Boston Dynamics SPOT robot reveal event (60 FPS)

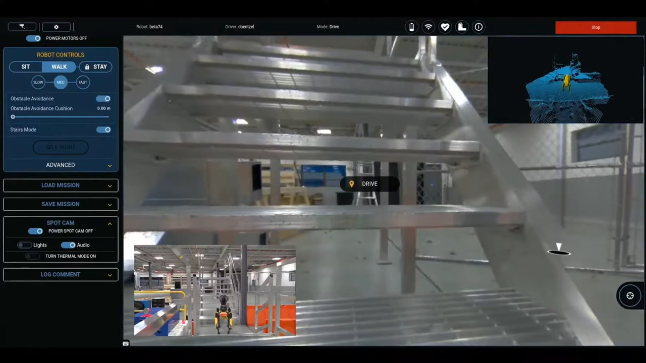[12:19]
Operators can choose to adjust Spot's speed and have the robot walk slowly when going through tight quarters.
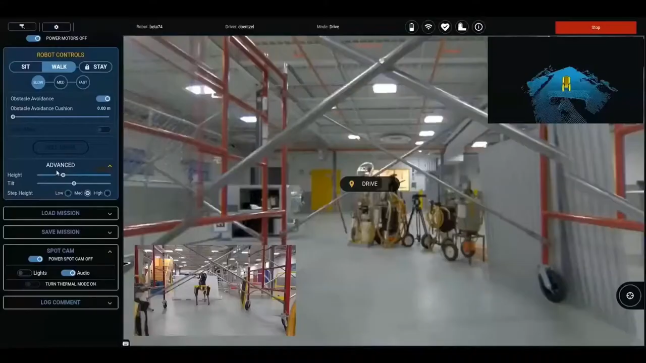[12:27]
They can also adjust the robot's height. To get past overhangs, such as crossbars,